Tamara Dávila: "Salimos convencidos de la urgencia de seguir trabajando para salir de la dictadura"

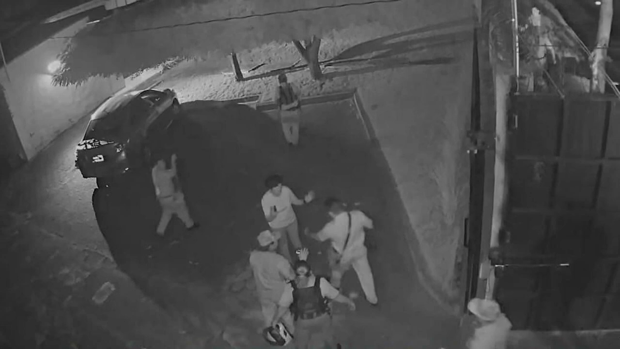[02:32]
Y a pesar de eso, que yo les dije, yo estoy aquí, ustedes me buscan a mí, yo estoy aquí afuera, no entren, hay una niña menor de edad adentro. Y, sin embargo, entraron, me golpearon y me subieron a la patrulla,
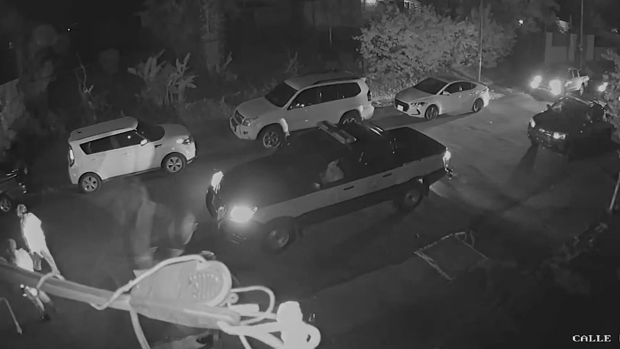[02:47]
arrastrándome prácticamente, tomaba los dos brazos y hacia arriba. Entonces, en ese momento, yo estoy angustiada por la niña, ¿no?